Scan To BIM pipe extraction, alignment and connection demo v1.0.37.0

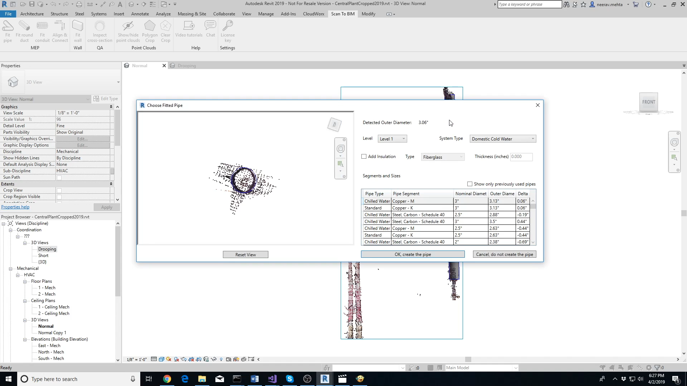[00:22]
make sure to click on the straight portion of the pipe away from elbows tees or any other object in a few seconds the add-in will extract the pipe and display a pop-up the pop-up shows a 3d view on the left where you can verify the fit between the extracted pipe and the point cloud clicking on reset view button resets the orientation of the view so that you are examining the cross section of the pipe again on the right side you'll see the detected outer diameter below it you can select the pipes level
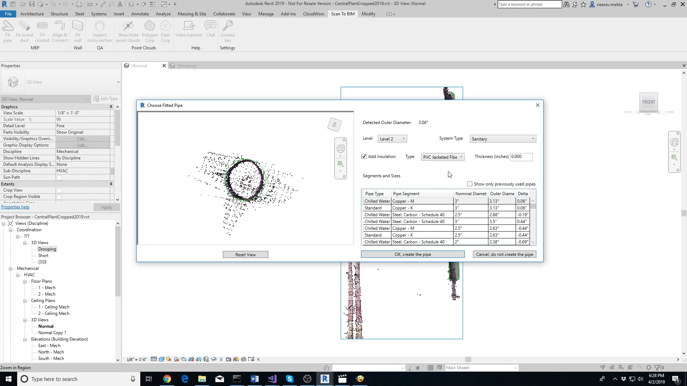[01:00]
and system type if the pipe has insulation click on add insulation checkbox select the type of insulation and the insulation thickness below you'll see the pipe families loaded in your project arranged by the best fit first you can select show only previously used pipes checkbox to filter the list to only those pipes which have been used in the current project delta column in the table below shows the discrepancy
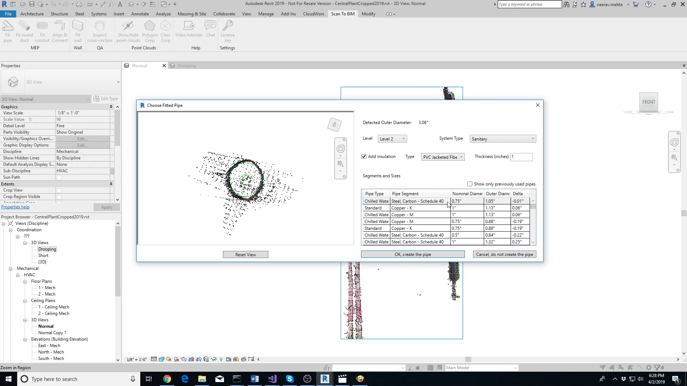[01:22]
between the detected diameter and the outside diameter of the pipe after taking insulation thickness into account select the pipe you want to insert and click on the ok button let's try extracting one more pipe which is slightly more difficult for the add-in to extract as you can see the pipe that the add-in extracted doesn't match the point cloud at all
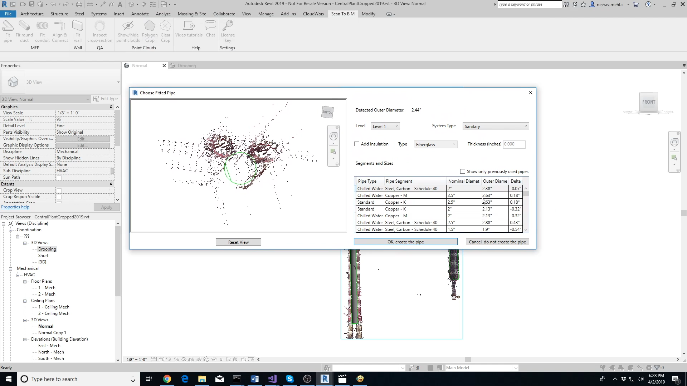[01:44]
in such cases where there are small pipes running in parallel it's possible for the add-in to estimate wrong diameter of the pipe in that case use the polygon crop tool to isolate the points belonging to the pipe and then extract the pipe click on
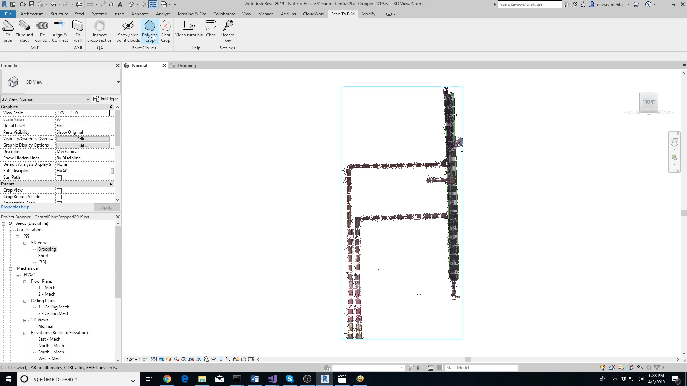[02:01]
polygon crop button now draw a convex polygon around the pipe of interest as close to it as possible and press escape you should only see points within the polygon now
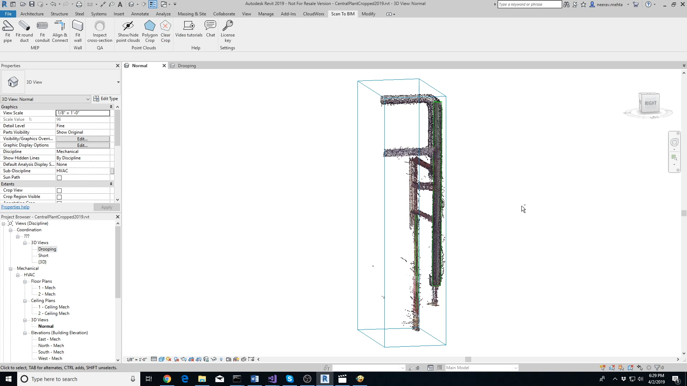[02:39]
undo the operation using ctrl z otherwise pipe extraction may not work make sure to use clear crop button to undo the cropping of the points this polygon crop
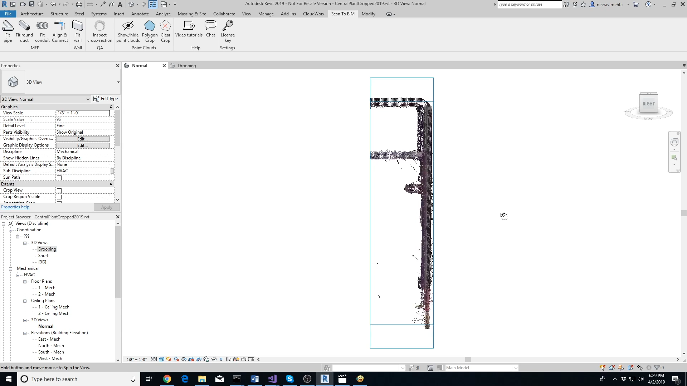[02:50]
tool is also useful if you have a small section of a pipe that's connecting two long pipes as you can see in the video fitting the pipe without cropping the point cloud will confuse the add-in but
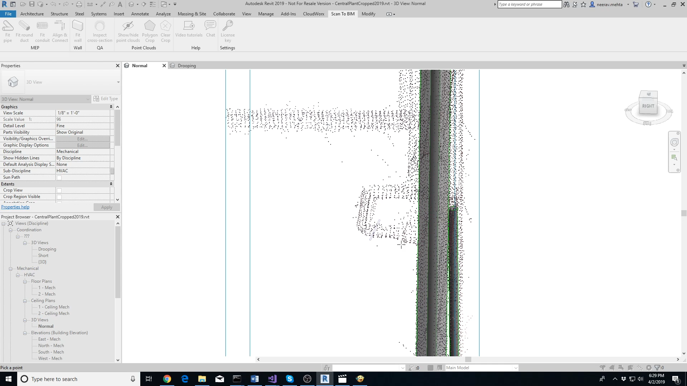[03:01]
if you use the add-in after cropping the points belonging to the straight portion of the pipe then it'll work
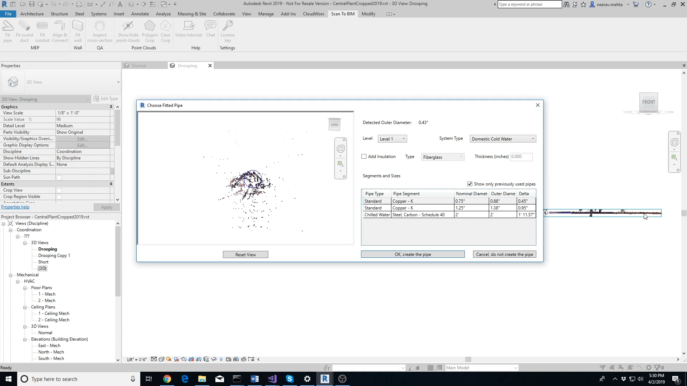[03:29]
cases extract multiple pipes along straight segments of its length we'll connect them using align and connect tool later
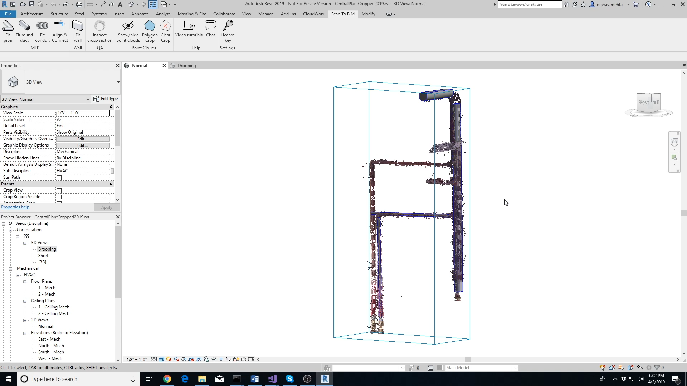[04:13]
when the point cloud is hidden in the view so let's click on show hide point clouds button to hide the point cloud note that this step is optional connecting the pipes will work the same irrespective of whether